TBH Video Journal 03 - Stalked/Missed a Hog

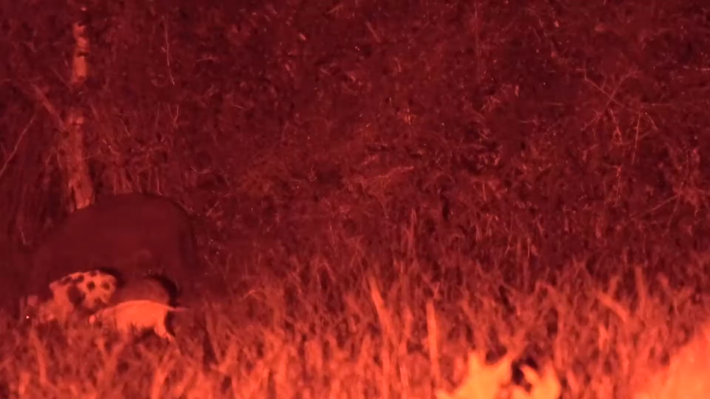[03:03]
I think I just overshot and hit too high and missed the hog. So I missed my best opportunity so far.